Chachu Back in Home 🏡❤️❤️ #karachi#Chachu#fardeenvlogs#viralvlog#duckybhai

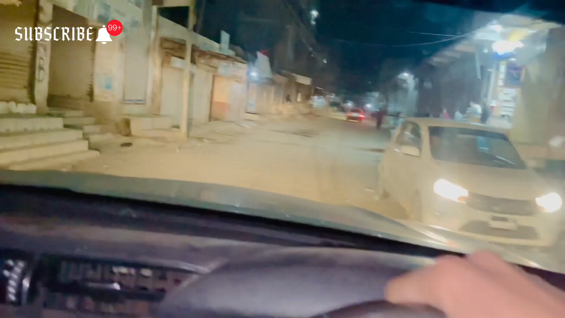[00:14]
इस वक्त सारा बाजार हो वो फिर देखो टेंट भी,
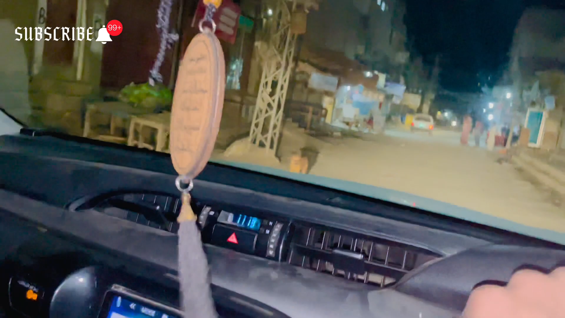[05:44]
कुत्ते की फट गई। तो यार बाजार बंद है, मैंने बोला देखते हैं कोई बाजार वगैरह। तो बाजार तो बंद है इस वक्त, देख सकते हो आप लोग।
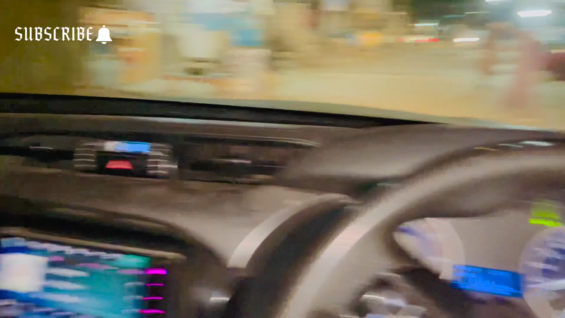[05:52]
ये खुले हुए टिक्के और खुला हुआ, ये शॉप खुली हुई एक। तो अभी कहा तो ये सीन है, ये तीन चार शॉप वगैरह खुली हैं और कुछ भी नहीं है, सारे बंद है।